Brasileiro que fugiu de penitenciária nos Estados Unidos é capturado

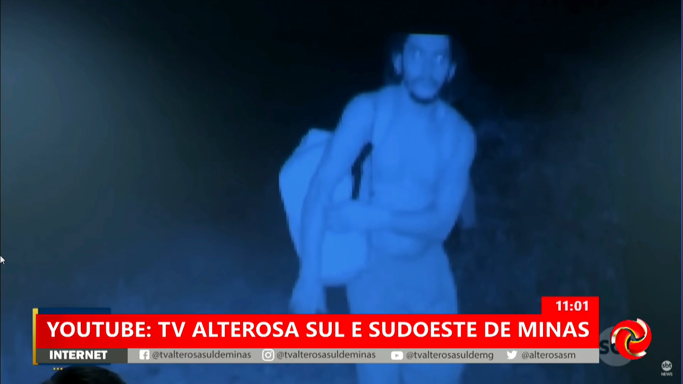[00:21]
14 dias procurando esse indivíduo aí ó, esse que você está vendo na tela, e agora de manhã, cerca de meia hora, 40 minutos aí a polícia meteu a mão nele, ele foi preso,